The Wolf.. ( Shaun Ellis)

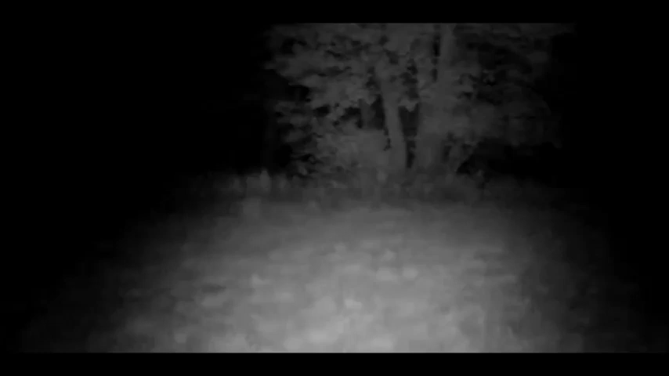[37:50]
Con il visore notturno, Sean può individuare qualsiasi movimento. È l'1.30. È freddo, ma ancora niente lupi.
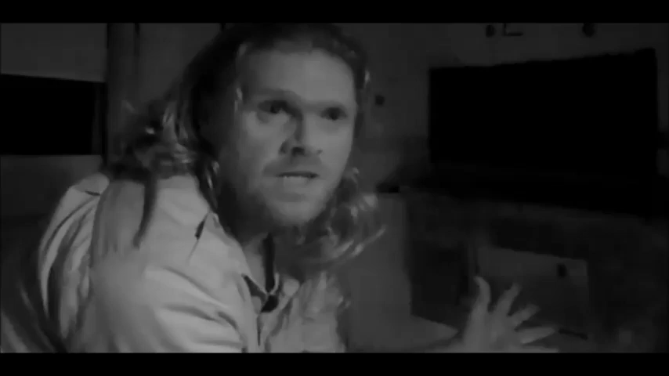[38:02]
Pio vigina e c'è vento. Vedo almeno due lupi muoversi dietro l'albero, ma potrebbero essercene altri.
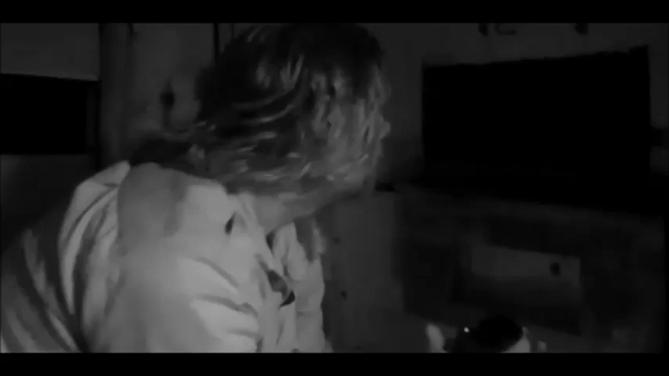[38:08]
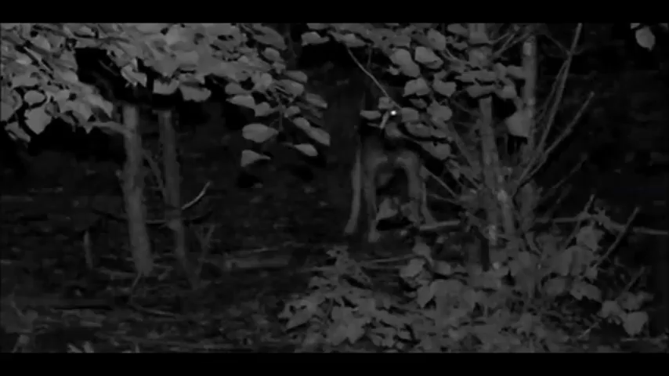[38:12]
Sean crede che sia questo il branco che ha attaccato il vitello dell'allevatore polacco.
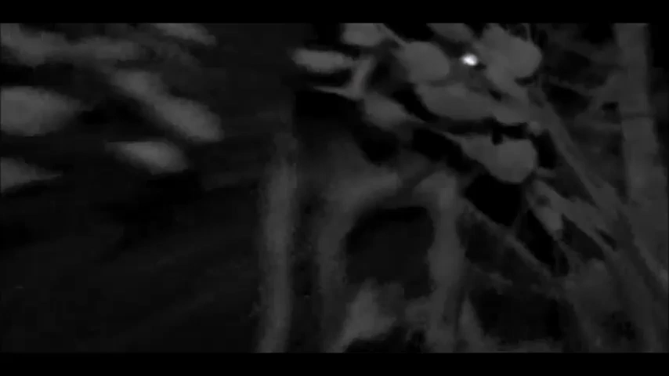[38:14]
Ci sono un maschio, una femmina e forse due cuccioli.